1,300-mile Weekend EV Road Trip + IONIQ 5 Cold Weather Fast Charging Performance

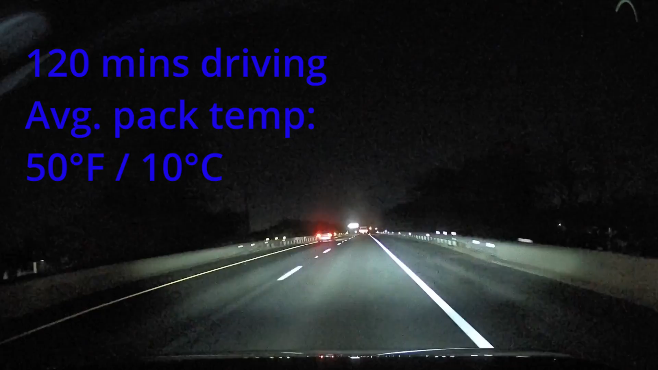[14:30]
So you can see that rapid change, whether it's because of the nighttime falling or the elevation, whatever it was, the pack going pretty quickly down. We had some regen down into the Chicopee side.